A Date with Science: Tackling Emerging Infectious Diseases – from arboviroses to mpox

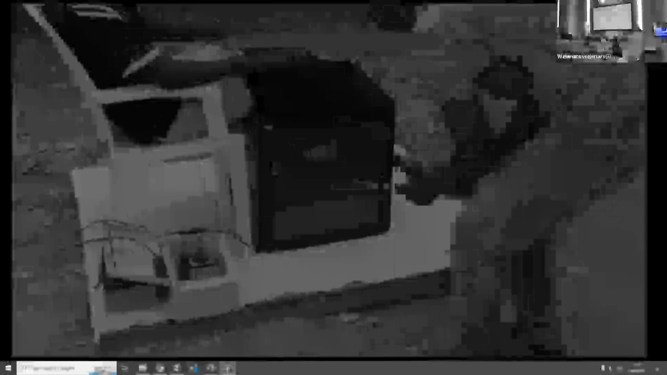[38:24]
But the grid is not charged enough to totally burn them. So you can still do, for example, genetic analysis, what is really important when you do mosquito research.